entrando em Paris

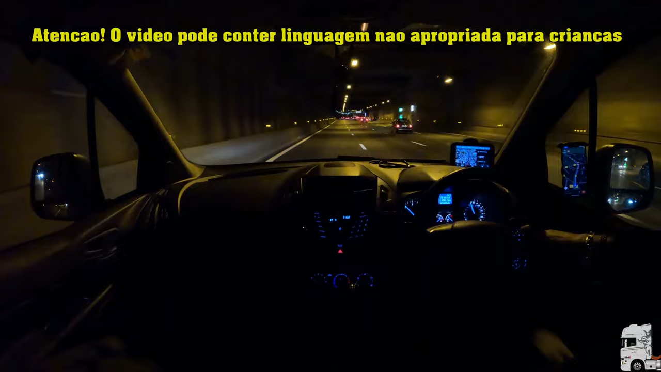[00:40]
Vinte e duzentos quilômetros já feitos Vamos até ali no centro, um pouquinho atrás do Louvre Museu do Louvre
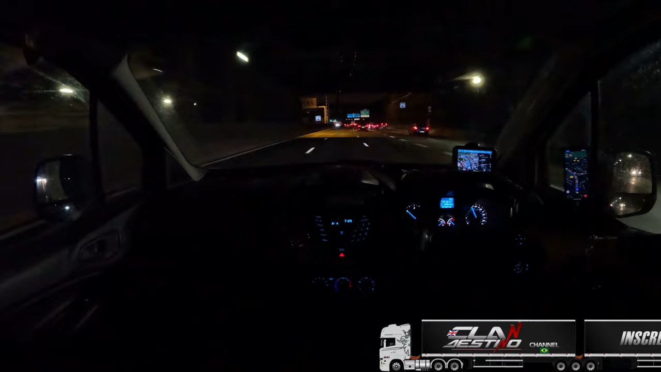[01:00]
Hoje tivemos aí um monte de congestionamento Bem que bem Sai daqui de Paris aqui, para mim é bem confuso Essas junções deles aqui
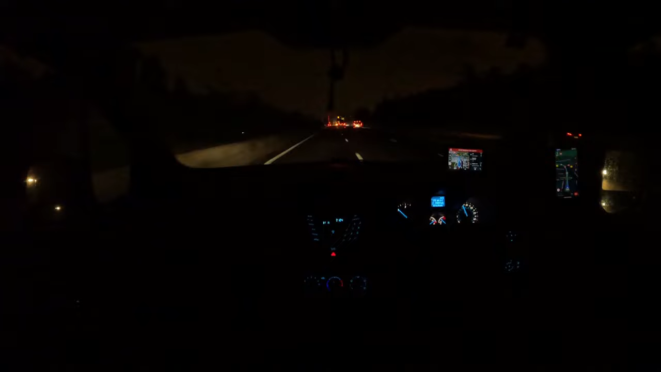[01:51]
Ó, o da XPO está na terceira faixa aqui Eita porra, hein? Do jeito que a polícia gosta Ó
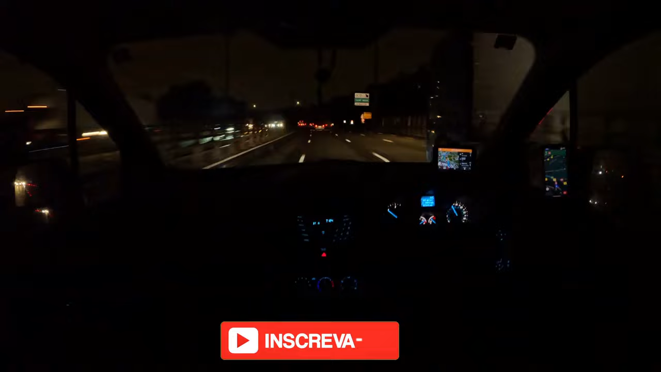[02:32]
É, busão da sorte, hein companheiro?
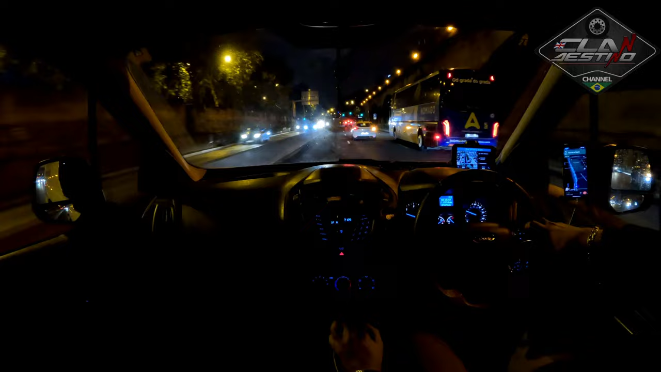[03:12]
Ah não, já me achei O rio está aqui do lado Aqui já Ficou bom Agora é só seguir o rio todinho Até Chegar lá onde eu Não dou o estacionamento E aí
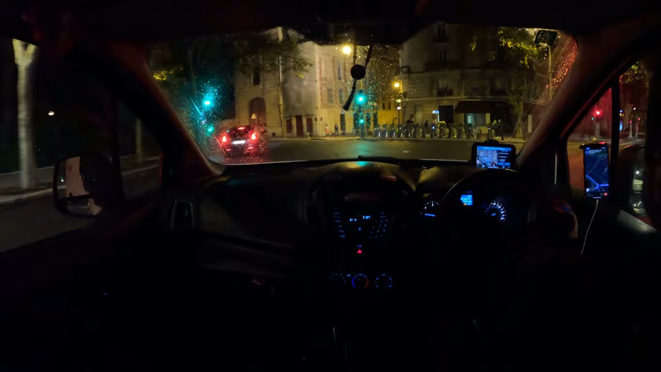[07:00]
Ou seja, a gente tá no centrão. Deixa eu ver se eu consigo...
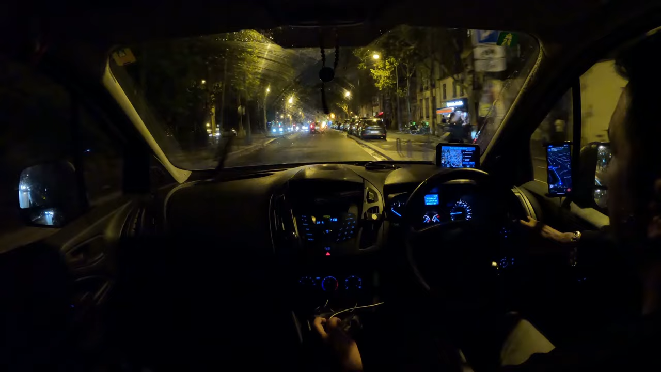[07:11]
A entrada ali é do lado de uma favelinha ali. Que agora, debaixo dessas pontes aí tudo, virou uma favela esse negócio aqui. Mais adiante. Cheio de barraca, hein? Isso aqui era a minha cidade preferida, mas... Ficou zoada agora, toda zoada.
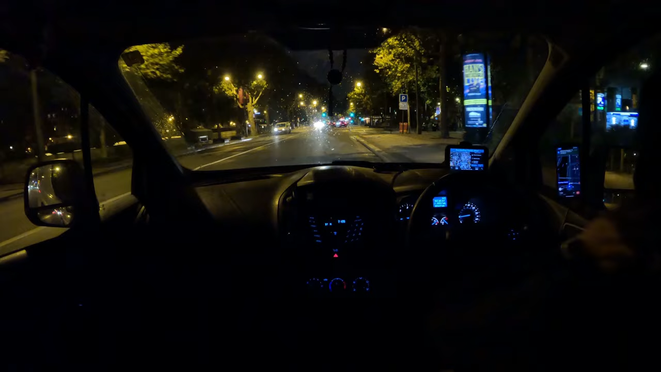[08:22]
Aqui também aqui, ó. Tem uma... Tipo uma marquisezinha. É aqui, ó. Ali fica... Galera toda dormindo ali, ó.